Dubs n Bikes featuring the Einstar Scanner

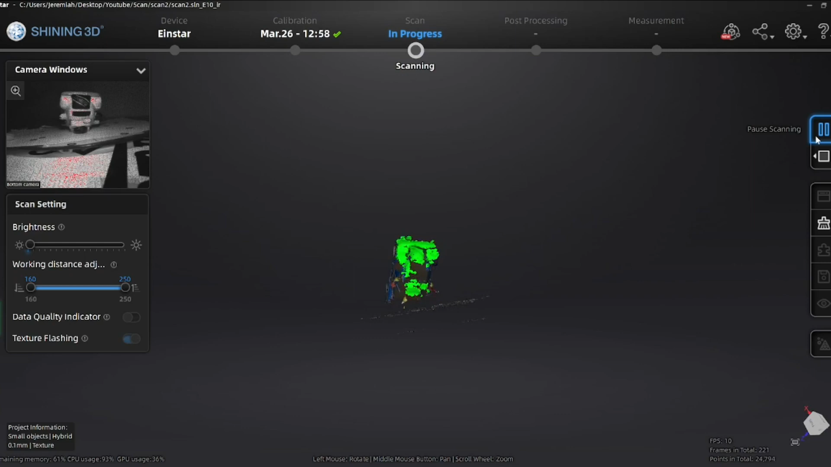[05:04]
In this view, it doesn't look like it's doing much. It looks kind of lumpy and bumpy, but it's actually
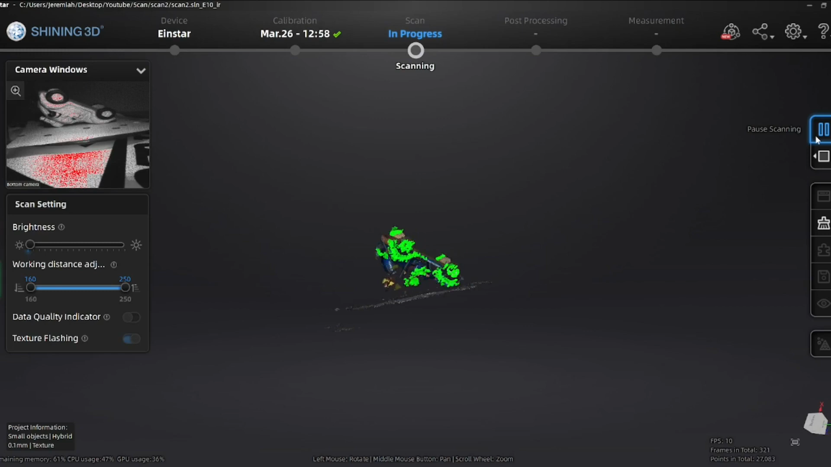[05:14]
getting in there and capturing a lot of information.
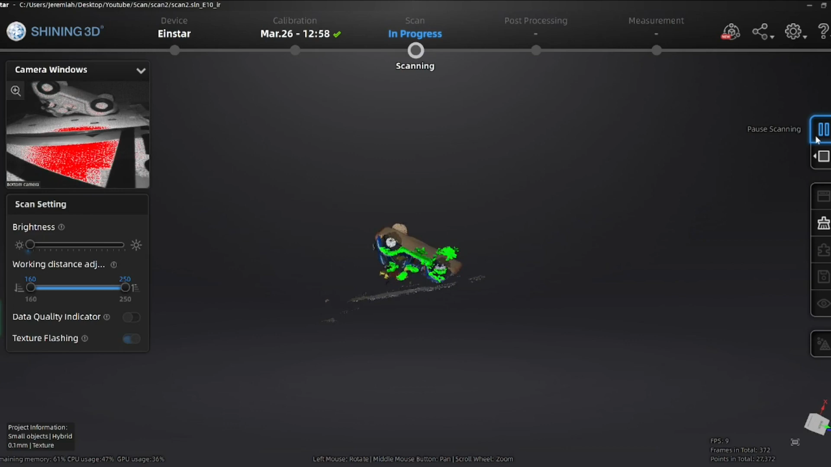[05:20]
So when you're done, you stop it, and you generate some point clouds.
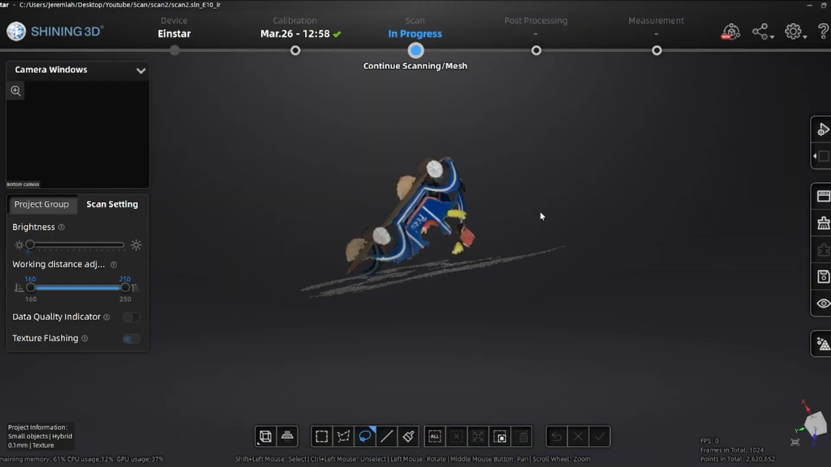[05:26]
Now this is going to show you basically what it's captured. So you can see that it didn't capture the dark areas really well with the tires. And I am going to mesh this model.
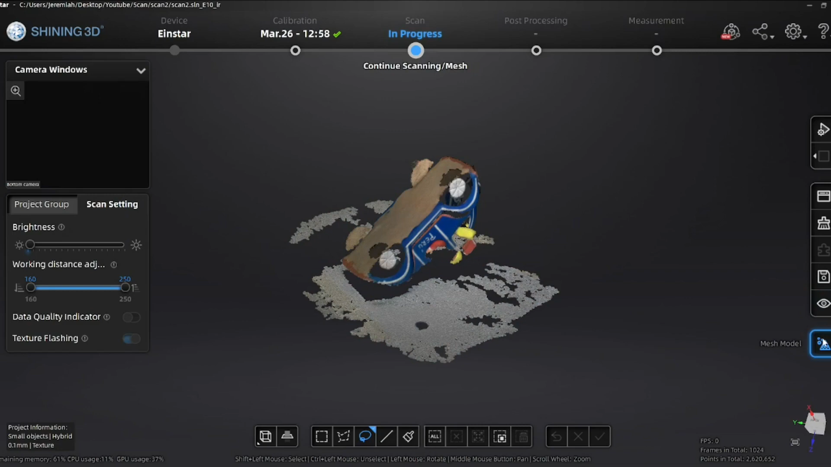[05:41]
So it's a point cloud now, but it needs to be a mesh.
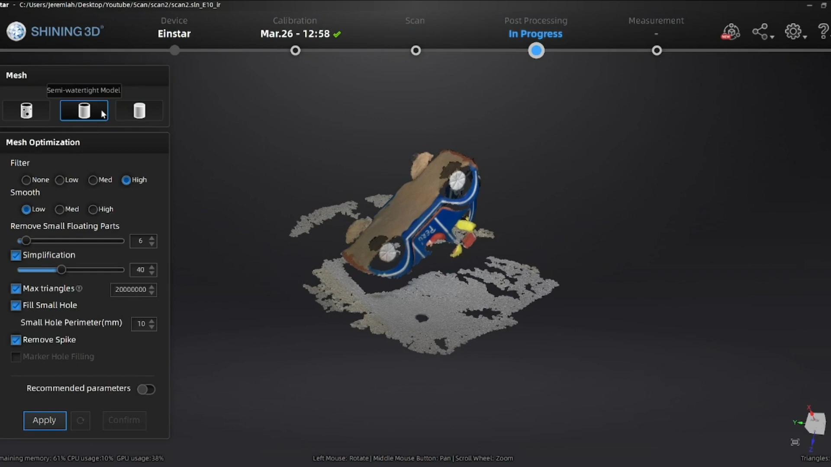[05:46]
So I mesh this. This actually takes a little while.
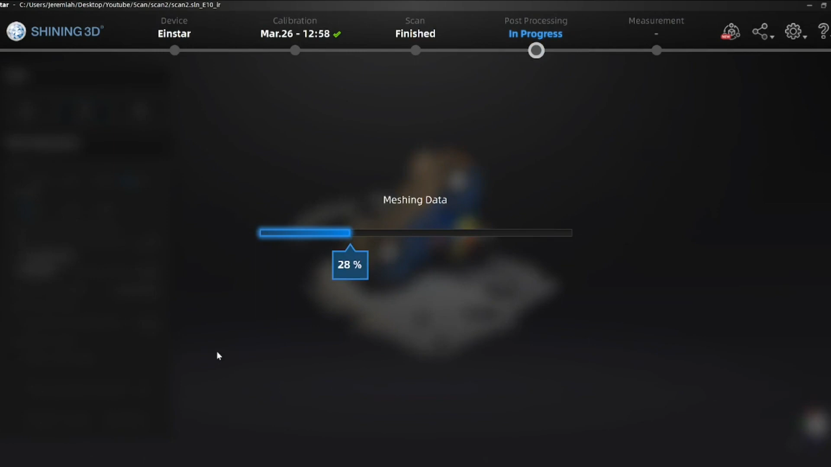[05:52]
But then in here, you can clean up the unwanted parts of the mesh. Or you could clean up the point cloud in the previous mode.
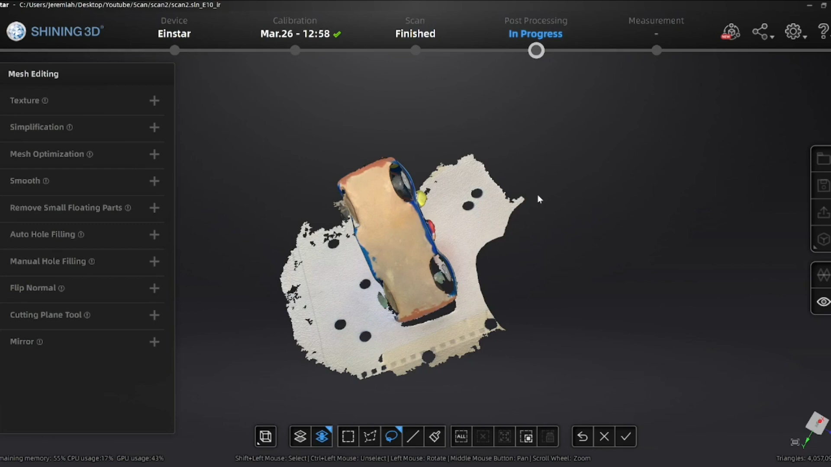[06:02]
But I'm just doing it here. It doesn't really matter. I'm just deleting all these polygons here. And I am getting it ready.
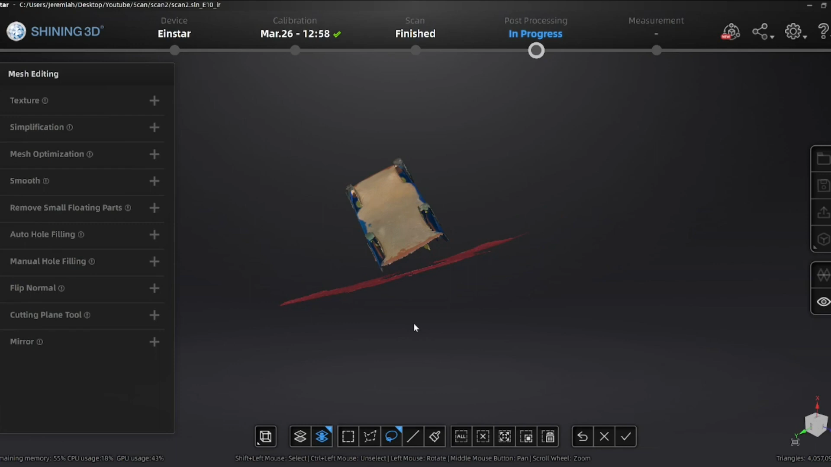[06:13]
So I could do an alignment.